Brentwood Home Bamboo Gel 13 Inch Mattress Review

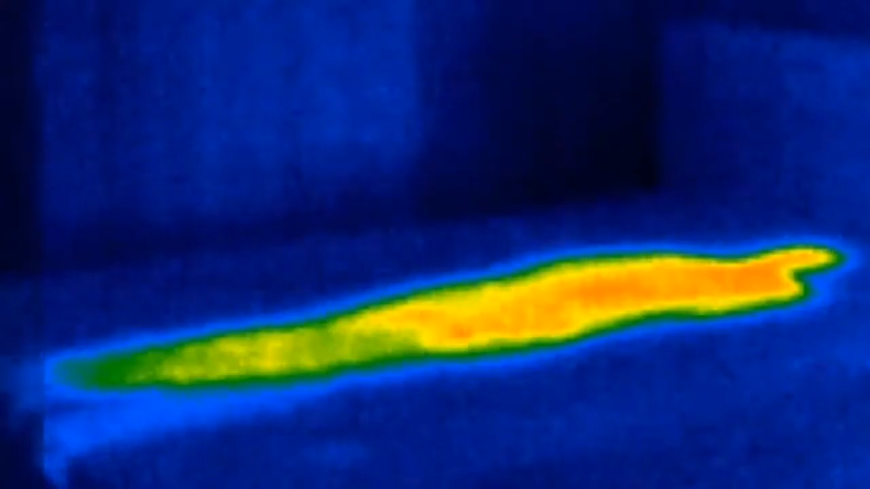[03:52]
So we're going to take a look at how long it takes this product to return to room
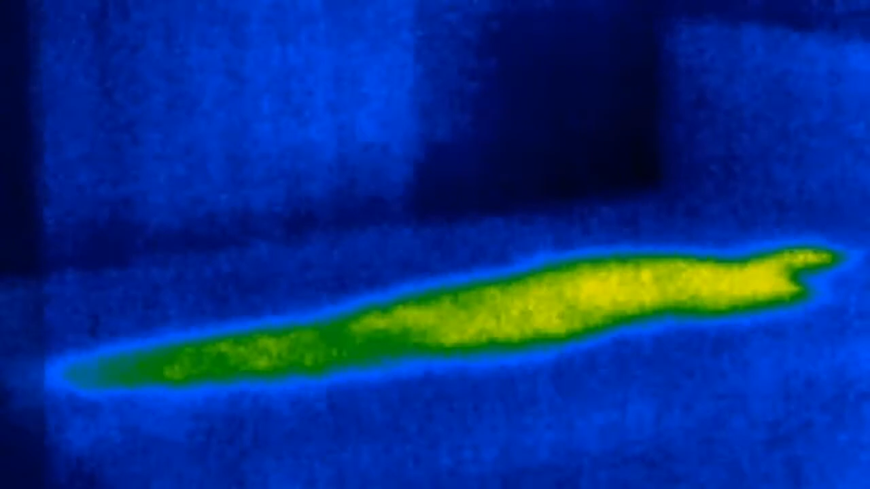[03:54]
temperature after I lay on it for 30 minutes in a 64 degree Fahrenheit room.
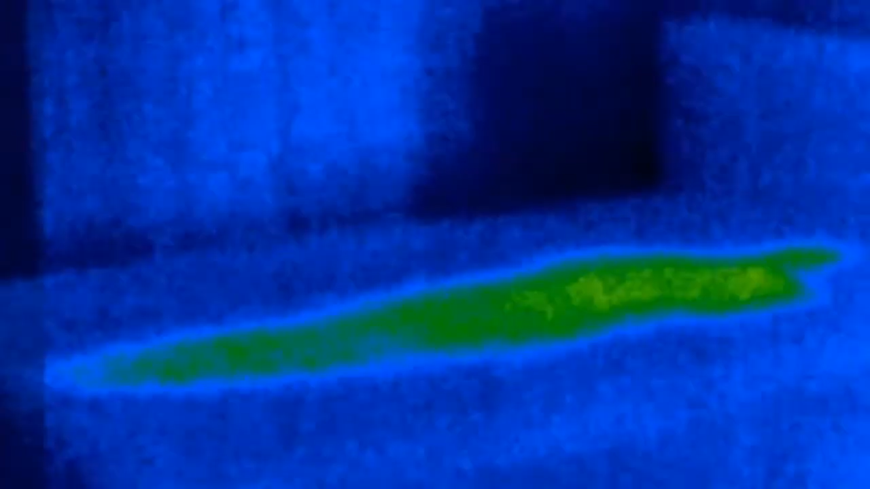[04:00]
Now it only took four and a half minutes to return to normal.
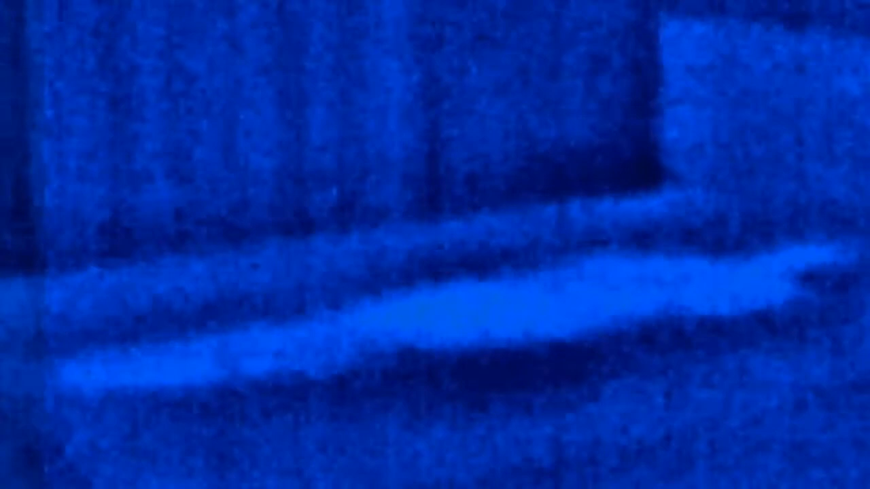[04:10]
On the other products I've tested to date the fastest time has been five and a half minutes so Brentwood certainly took the win by far.
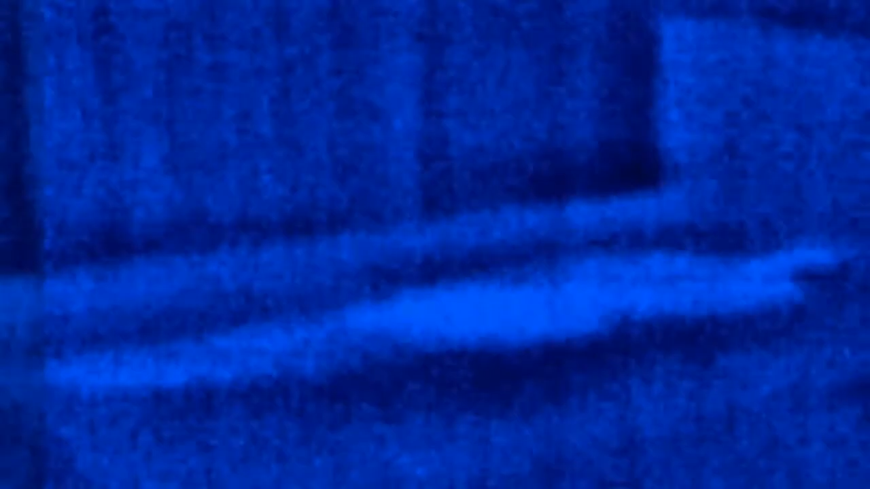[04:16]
I'm going to go ahead and show you the sinkage that you can expect on this mattress.